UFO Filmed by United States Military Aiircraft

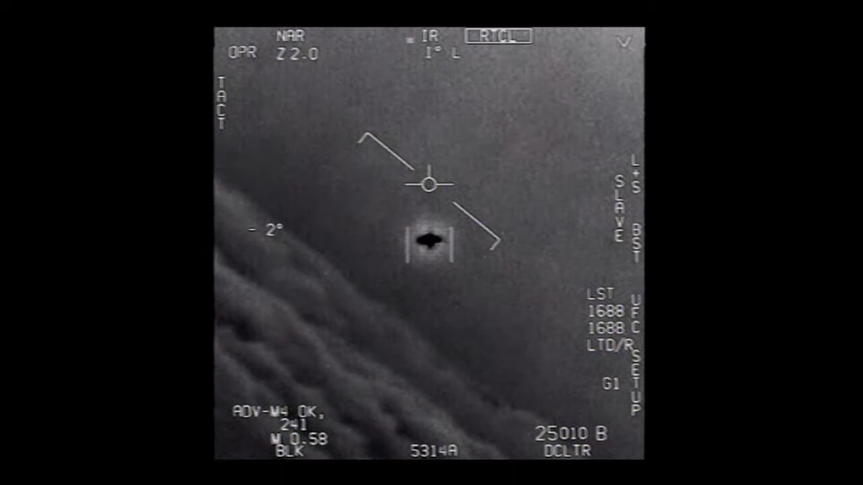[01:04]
Look at that, man! Look at that try! What the fuck?